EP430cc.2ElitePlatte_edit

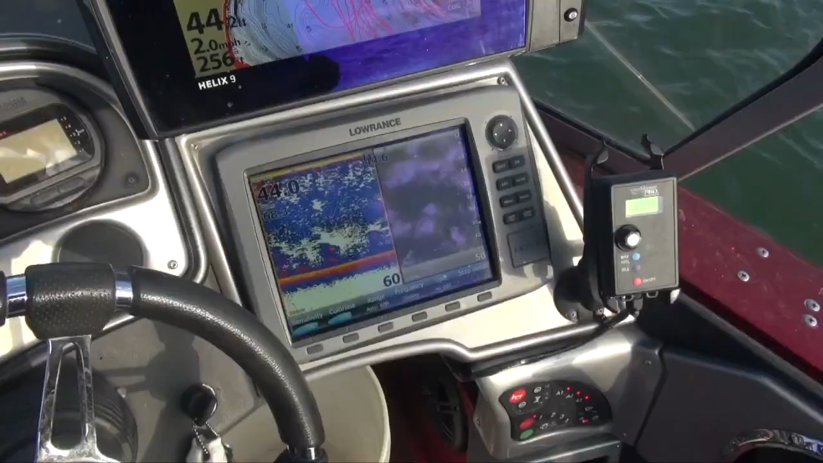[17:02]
Guys tell us a little bit about what you're doing today We're pulling lead core.
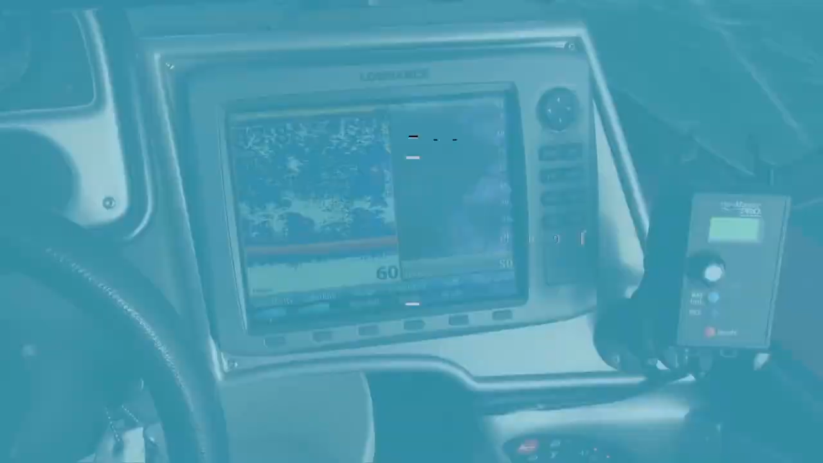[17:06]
We're pulling over top of some trees running down just trying to tip the tops of them Sometimes we're snagging up